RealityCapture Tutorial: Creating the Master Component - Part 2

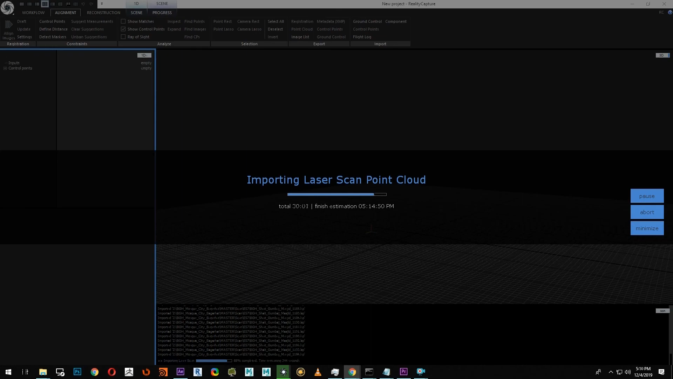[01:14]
Your data will be generated and the LSP files will be located in the location you specified.
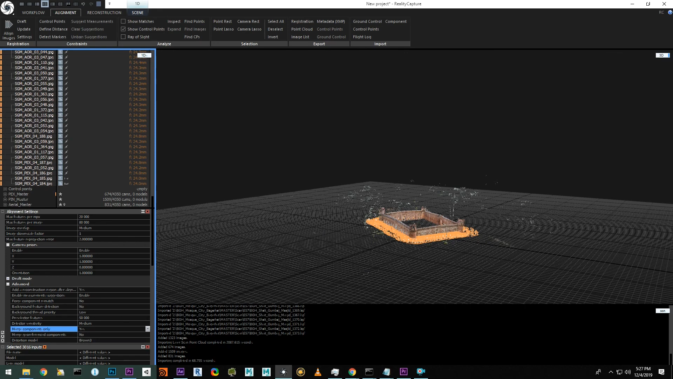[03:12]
If at first the alignment doesn't work, we can go ahead and bump this to high to alter the results to get a single component. After running the alignment, we're going to do a visual inspection to look for false positive results. To do this, we can use the clipping box tool under the scene ribbon.
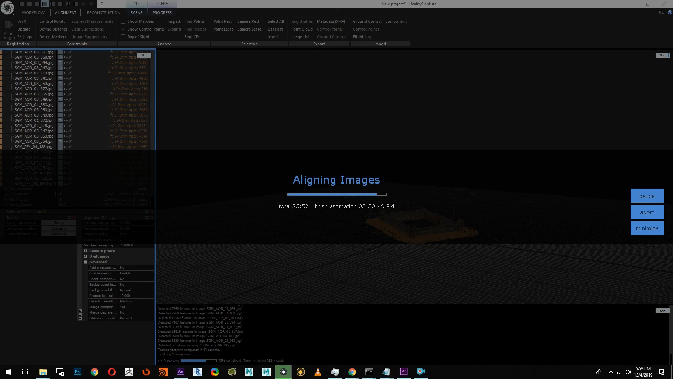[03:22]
Now that we have our single component, let's go ahead and select it and rename it master. And now let's do a visual check.
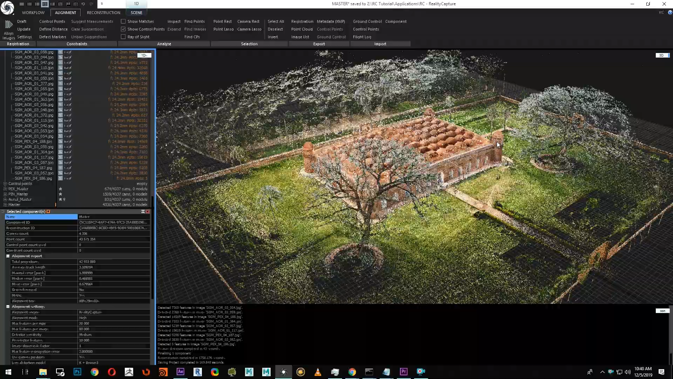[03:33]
You can see here on the first turret, we have two lines on the dome. That's showing some visual misalignment.
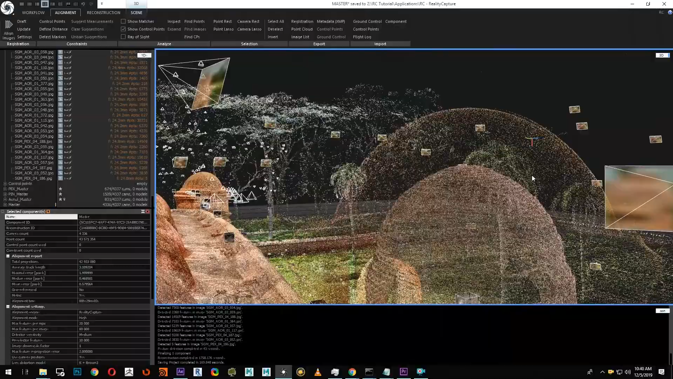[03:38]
We can fix that later in the next tutorial where we'll show you about control points.
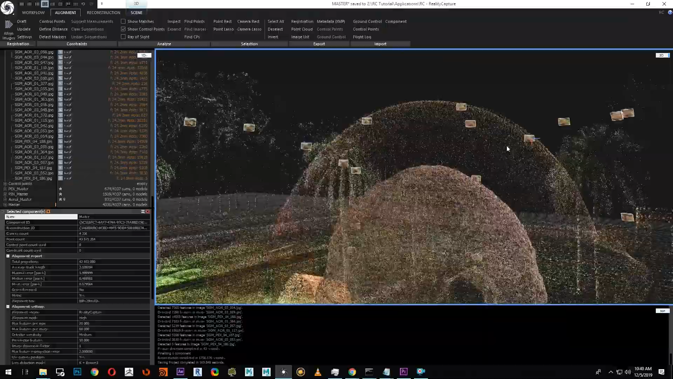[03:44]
Let's go ahead and verify the rest of the turrets. It looks like the alignment on this one is pretty good.
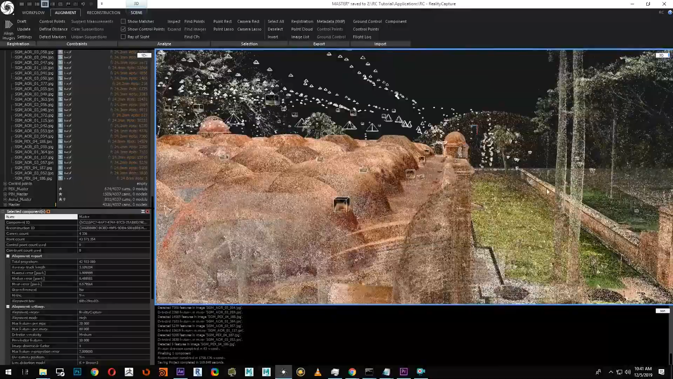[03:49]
And now let's look at the third one here.
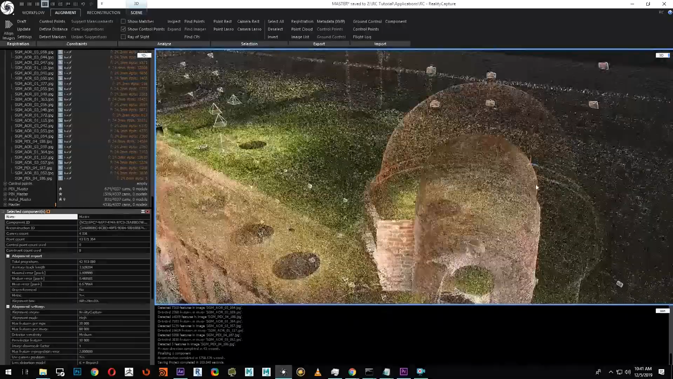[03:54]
The alignment here is spot on as well.
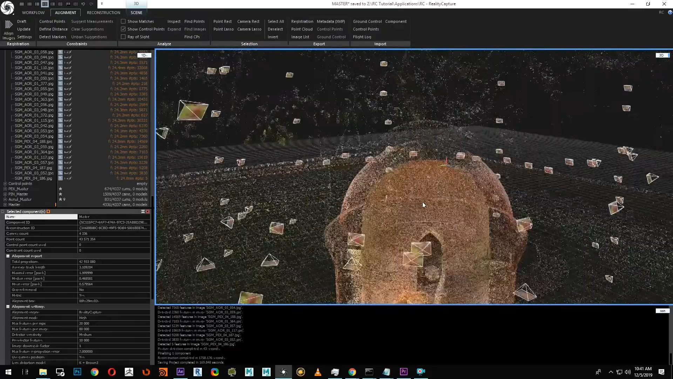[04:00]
And finally, we can see here on the fourth one, we have quite a bit of misalignment, which we're going to have to go ahead and fix.